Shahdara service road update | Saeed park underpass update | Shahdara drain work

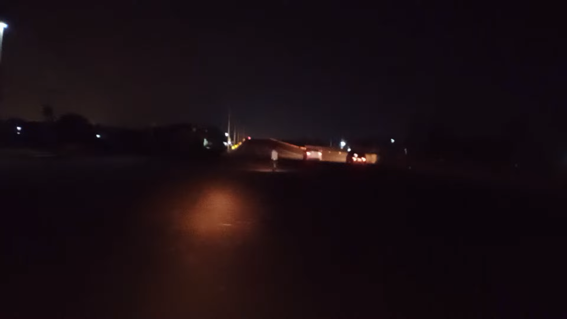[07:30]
گورمنٹ بھی کیونکہ رات کا ٹائم ہے فل اندھیرہ ہے فلائی اوور ہے وہ سامنے لیکن دیر ایز نو یعنی لائٹ آن فلائی اوور کیوں نہیں ہے فلائی اوور کے اوپر لائٹس اس لیے کہ حکومت اس پر توجہ ہی نہیں دی ہے یہ فیڈرل کا
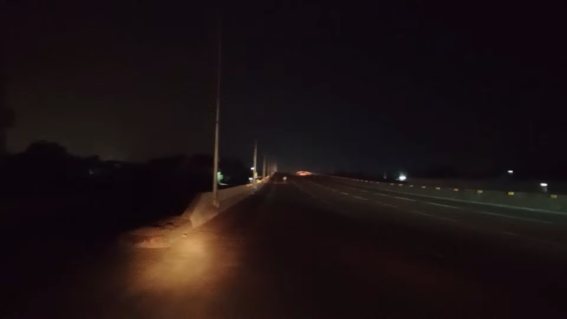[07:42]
پروجیکٹ ہے میاں شہباز شیف صاحب کو چاہیے ہمارے پرائیم نیسٹر ہیں خدا کے بندو اس پروجیکٹ کو آپ ایسے ادورہ کیوں چھوڑ کر چلے گئے ہیں اس کو مکمل تو کریں ایک لائٹس نہیں لگا سکتے آپ سارا کام ہو چکا لائٹس نہیں لگائی گئی ہیں اتنی کمپلینز آتی ہیں یہاں پہ کوئی بڑا حادثہ ہو سکتا ہے خود اندازہ لگائیں اگر کوئی حادثہ ہوتا ہے رات کے ٹائم میں تو ذمہ دار حکومت وقت ہوگی